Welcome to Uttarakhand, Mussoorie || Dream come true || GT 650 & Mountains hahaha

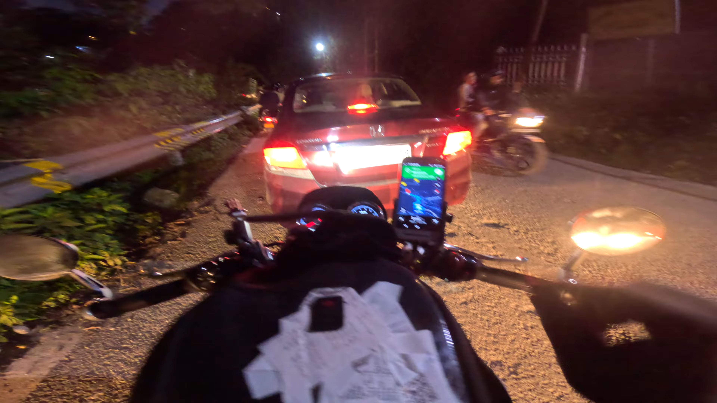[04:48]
हाँ ठंडे हो गए भाई, आ गए बस बिल्कुल ETA के हिसाब से आए, क्योंकि इस बार ब्रेक बहुत लिया भाई। 50 मीटर्स पे है, चेकिंग हो रही, चेकिंग हो रही है।
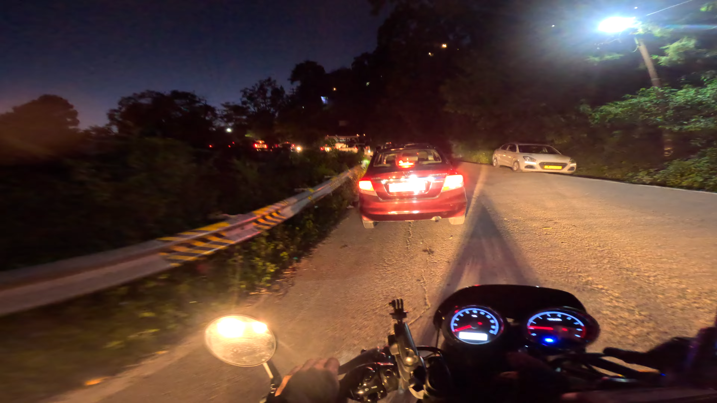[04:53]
ट्रैफिक लग गया भाई, अभी तक ट्रैफिक नहीं मिला, अभी मिला ट्रैफिक। ओ वाओ, ये वीडियो को हल्का हल्का सा देख रहा है भाई, टाइम 7:15 हो गया। 2000 years later.
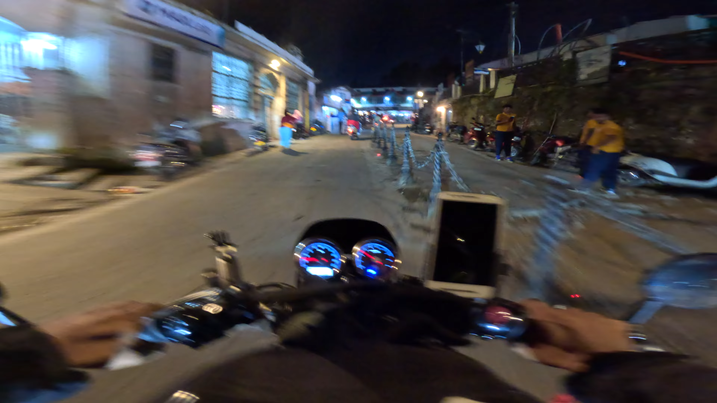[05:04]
We are in Missouri. अब देखते हैं भाई, होटल भाई देखते हैं।
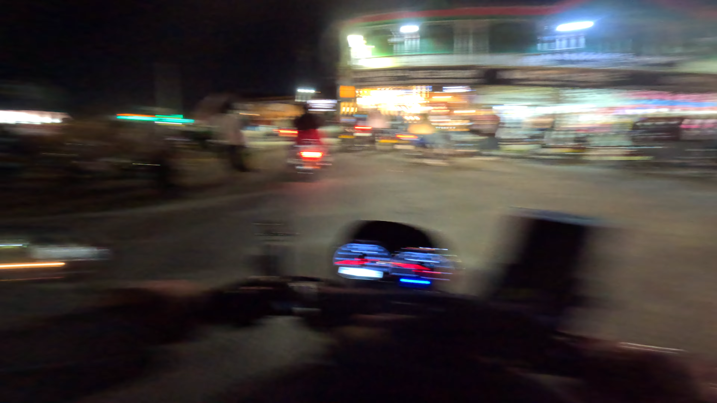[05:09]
ओ भाई साहब, देख रहे हैं आप, जैकेट वैकेट पहने लोग तो यहाँ पे बढ़िया से मस्त है एकदम,
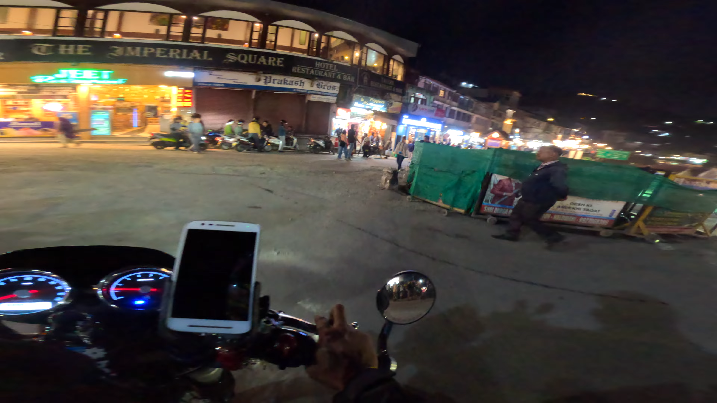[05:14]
और ट्रैफिक भी कम इतना नहीं लग रहा। भैया मिल गए, अब देखते हैं भाई क्या स्टेटस है।